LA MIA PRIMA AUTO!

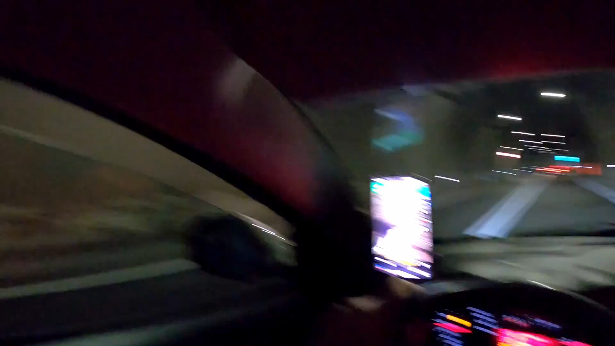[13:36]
Ciao. Guarda, è finita anche la galleria finalmente. Finita anche la galleria.